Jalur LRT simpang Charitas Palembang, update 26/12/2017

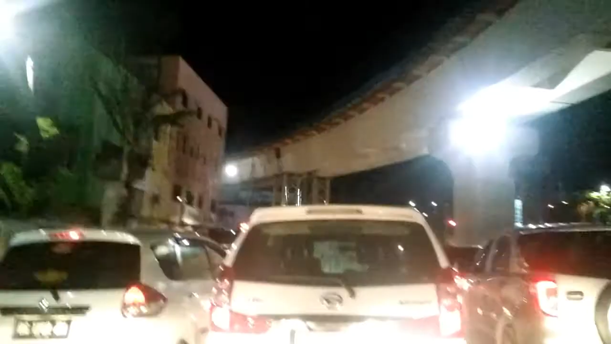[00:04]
Pemirsa, sekarang saya berada di kota Palembang Tepatnya di jalan Jendral Sudirman, Simpang Caritas Dari gambar terlihat proses pembangunan jembatan layang kereta LRT Di depan terlihat belokan dari